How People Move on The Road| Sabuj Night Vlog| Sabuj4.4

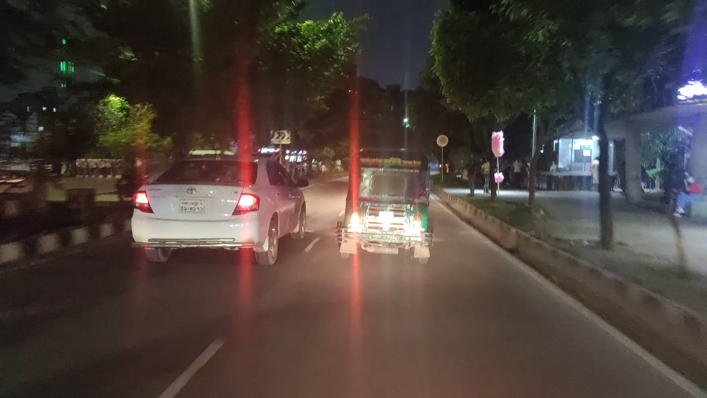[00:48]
আমি এখন বর্তমানে হাতিরঝিলের রাস্তা দিয়ে অফিস থেকে ফেরার পথে যাচ্ছি। তো আসলে রাস্তাঘাটে যখন চলি তখন মাঝে মাঝে কী মনে হয় জানেন,
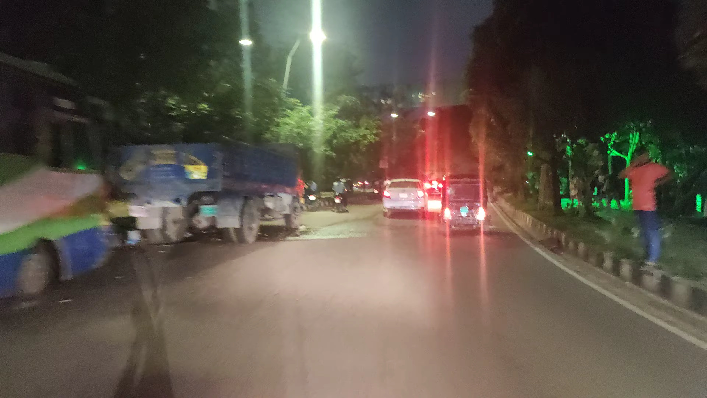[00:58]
যে যে বাংলাদেশে গাড়ি চালাতে পারবে সে পৃথিবীর যে কোনো রাস্তায় গাড়ি চালাতে পারবে।
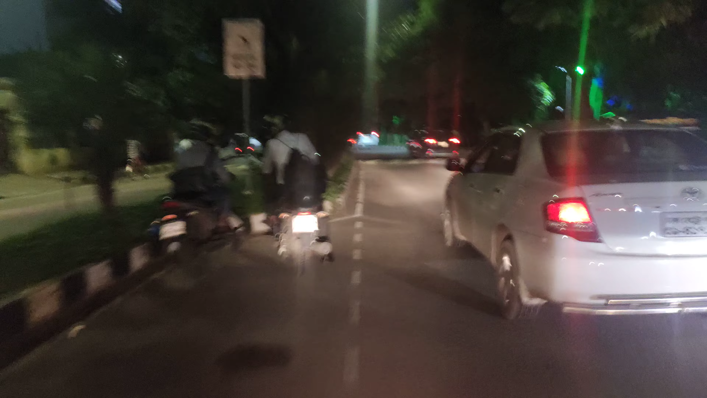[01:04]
এর কারণ কি জানেন?
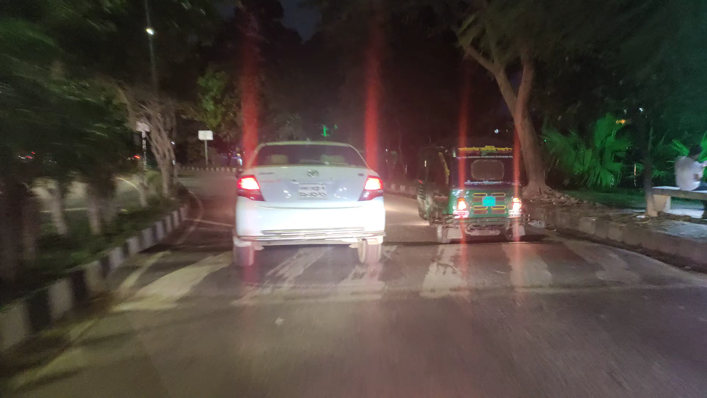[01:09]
এর কারণ হচ্ছে রাস্তায় যে শুধু বাস ট্রাক চলে তা না, এখানে সব কিছুই চলে।
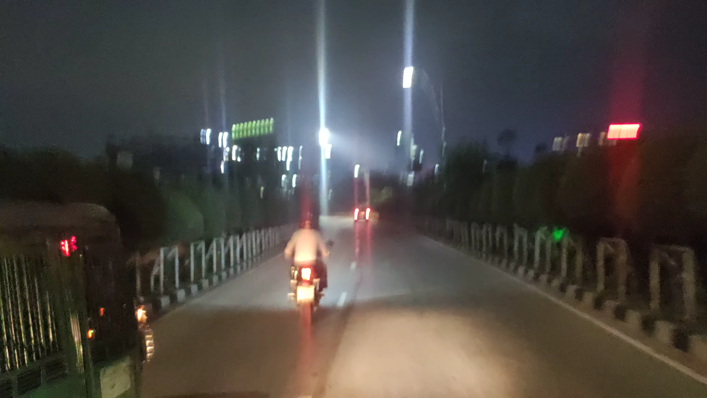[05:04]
চলেন একটু সামনের দিকে যাই। এই যে সামনে দেখা যাচ্ছে পুলিশ প্লাজা, পুলিশ প্লাজার কাছাকাছি আমরা চলে আসছি।
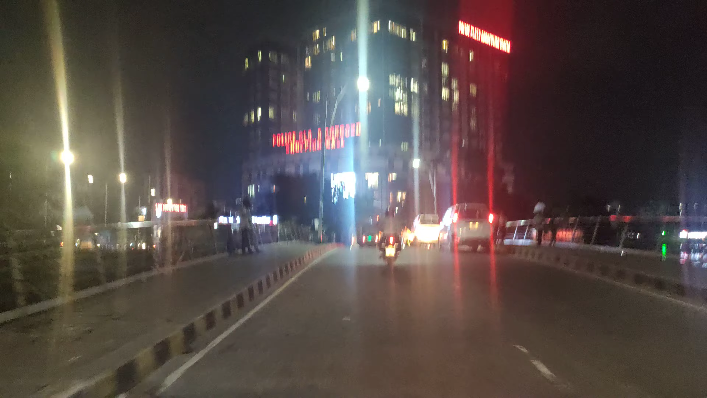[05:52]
ভালোই, এই যা জ্যাম চলে আসছে, এই একটু ছাড়া আছে আবার।
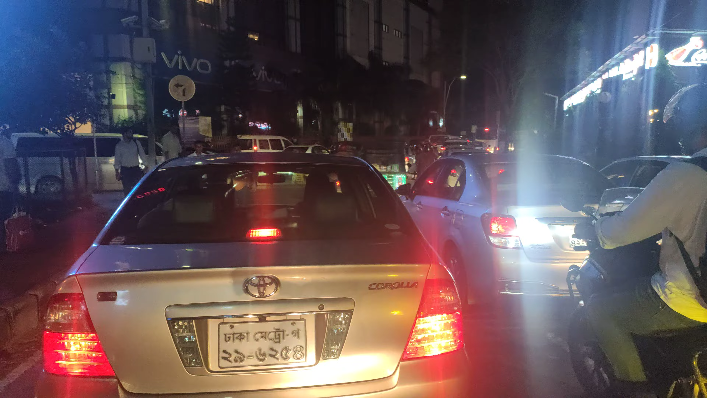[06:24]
কারণ গুলশান থেকে যে গাড়িগুলো আসে এখান থেকে ঘুরে, তো এগুলো এই জন্য এখানে জ্যামটা থাকে অ্যাভেলেবেল। আচ্ছা, অবস্থা
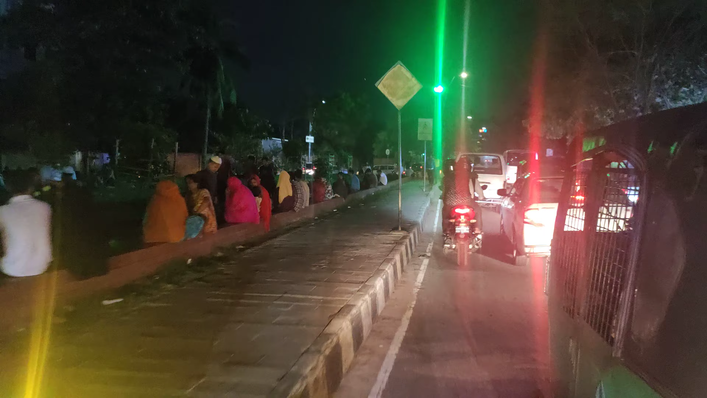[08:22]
এই যে সামনে দেখা যাচ্ছে যে একটি ইউ টার্ন আছে হাতের বামে, এ থেকে গুদারাঘাট যাওয়া যায়, আমি যাব সোজা,
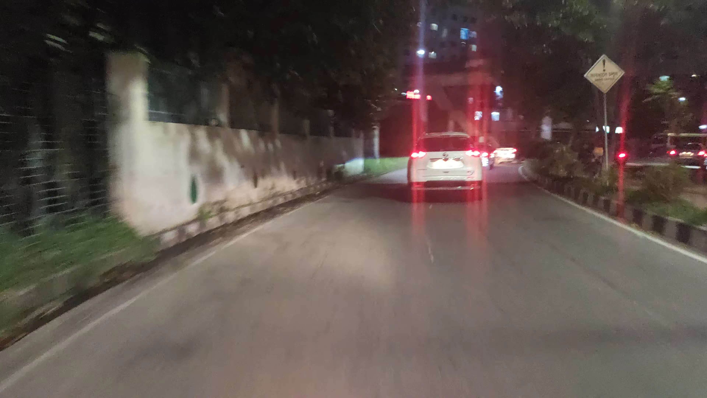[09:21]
কেননা প্রতিদিনই অফিস ছুটির পরে এখানে জ্যাম থাকে, কিন্তু আজকে দেখা যাচ্ছে না। এখানে দীর্ঘ প্রায় 1 কিলোমিটার ধরে জ্যাম লেগে থাকে, আজকে মোটামুটি ভালোই দেখা যাচ্ছে, মাশাল্লাহ।
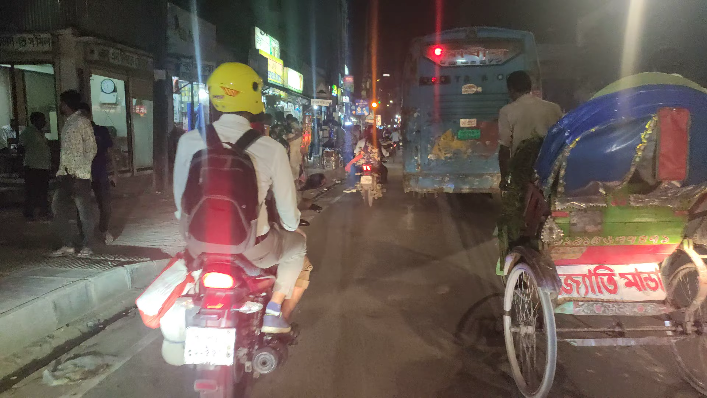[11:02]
স্পিড ব্রেকার আছে, তো সেখান থেকে মানুষ পারাপার করে।
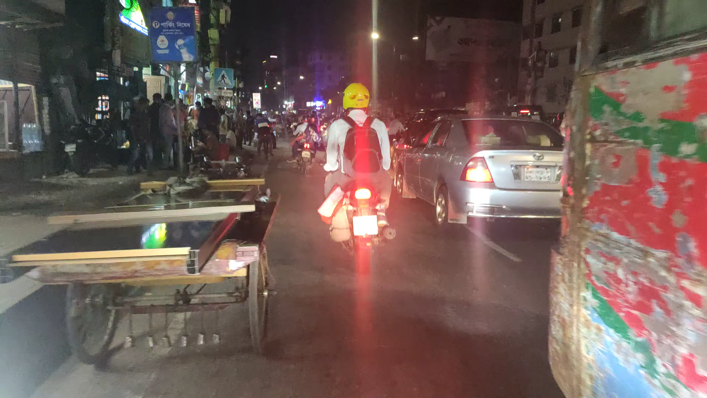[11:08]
এই যে দেখেন, এই যে দেখা যাচ্ছে সামনে থেকে মানুষ পারাপার হচ্ছে।
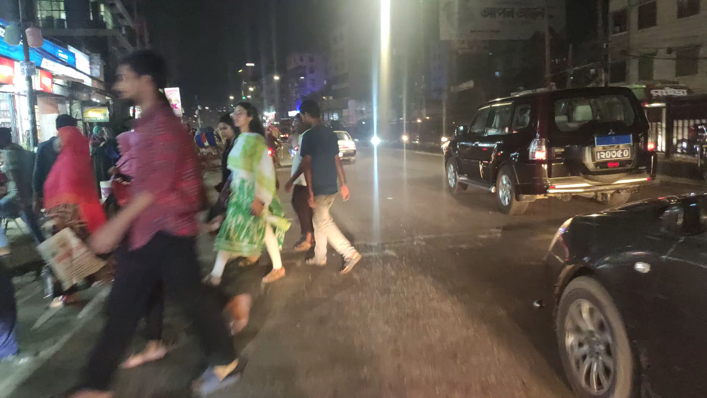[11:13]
চলে আসলাম,
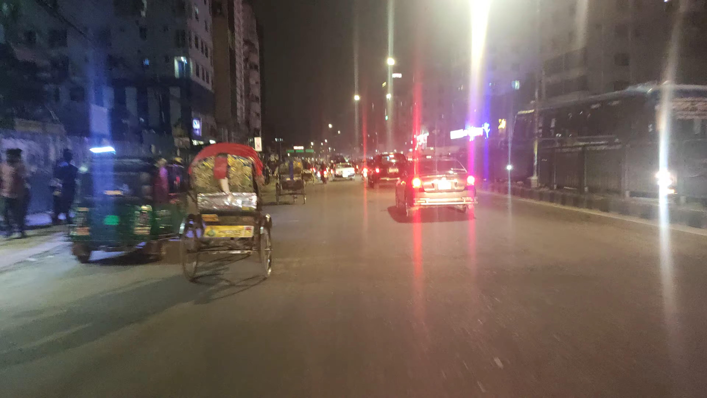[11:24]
সামনে হচ্ছে
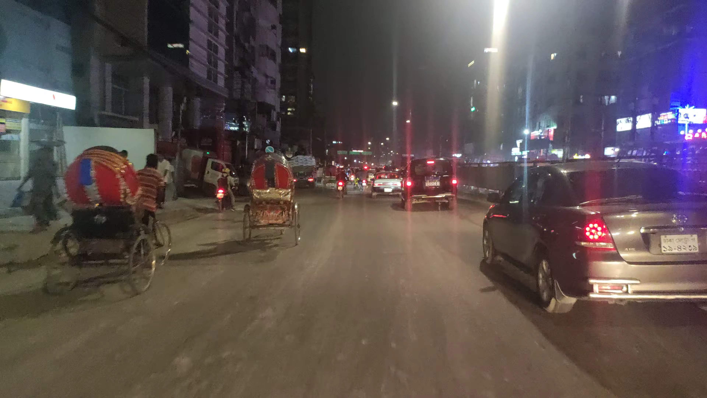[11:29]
মেরুল বাড্ডা ইউ টার্ন ওভার ব্রিজ, ওই যে সাইনবোর্ড দেখা যাচ্ছে। তবে রাতের বেলা আসলে
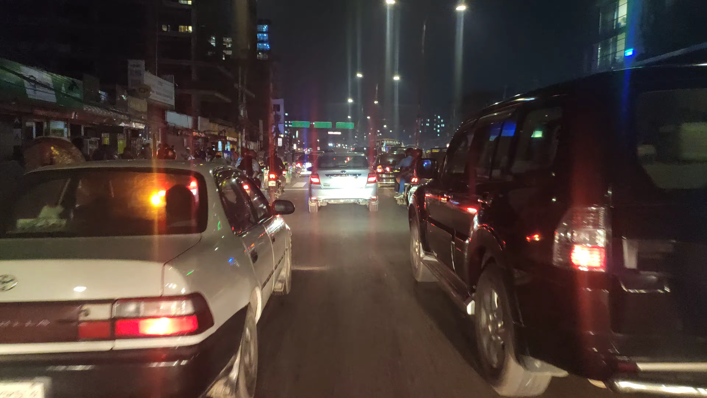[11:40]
ঝলমলে শুধু বাতি দেখা যায়, আর কিছুই দেখা যায় না।
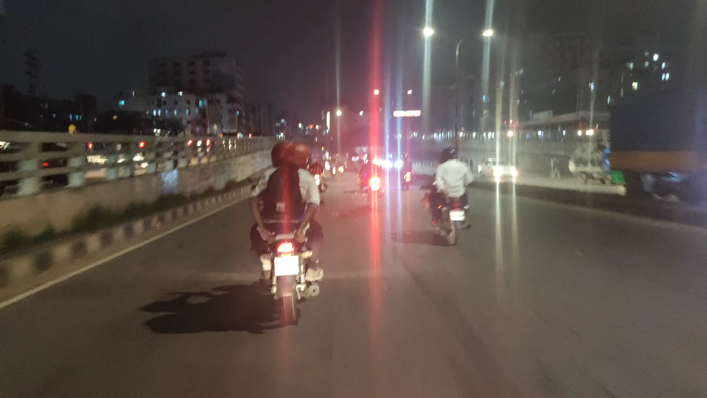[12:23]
এই যে এটা হচ্ছে ইউ টার্ন ওভার ব্রিজ। তাহলে ভালো থাকবেন, আল্লাহ হাফেজ।